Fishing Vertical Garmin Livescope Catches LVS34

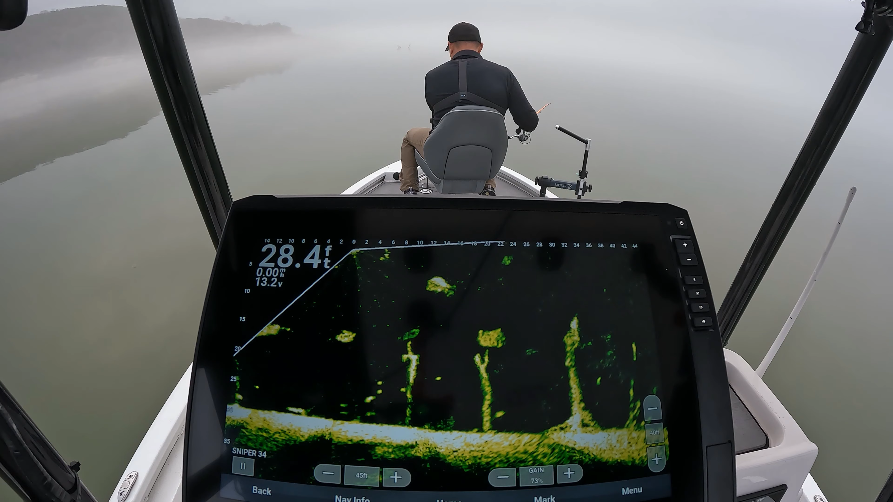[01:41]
On screen: depth 28.4 ft
I mean, that's right in his face. Should definitely come get it. Yep. Maybe that's what it took.
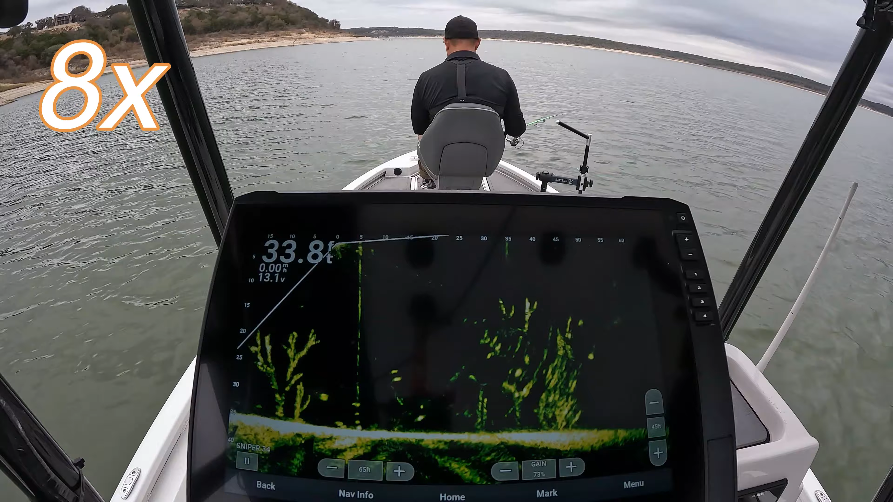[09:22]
I'm starting to think it's in their mouth. But I can't feel it.